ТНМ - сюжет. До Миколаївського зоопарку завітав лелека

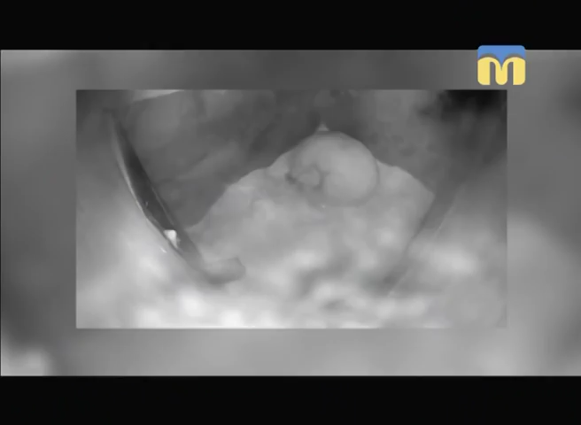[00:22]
Це відео з камери спостереження, яка встановлена у барлозі.
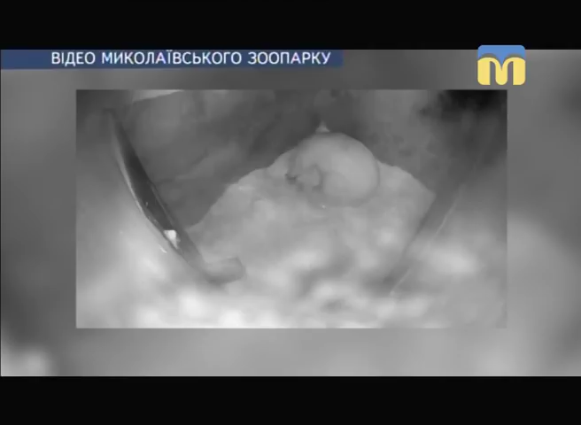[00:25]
На ньому видно, як ведмедиця-зефірка народжує свого малюка.